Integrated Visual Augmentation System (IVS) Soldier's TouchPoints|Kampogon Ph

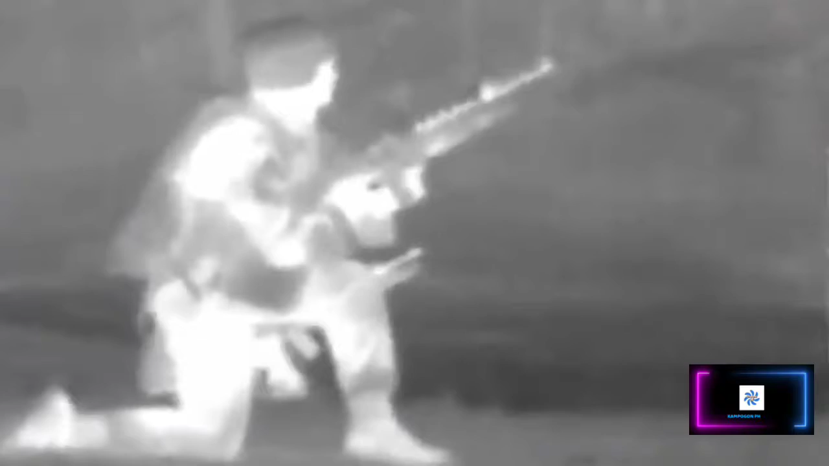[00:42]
It has to be able to see a thousand meters under cold and hot conditions and in the rain and can only weigh four or five pounds, whatever the specification is.